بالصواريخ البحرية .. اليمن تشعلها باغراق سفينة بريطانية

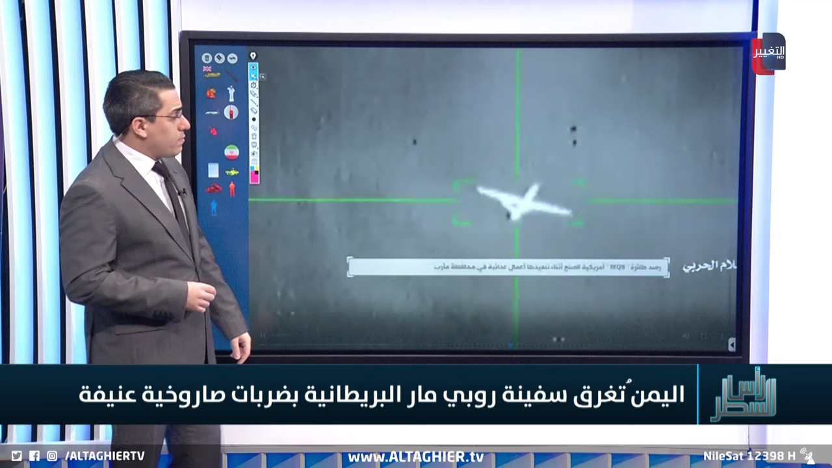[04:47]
في مأرب كما تحدثت جماعة الحوثي تمكنوا من اسقاط هذه الطائرة المسيرة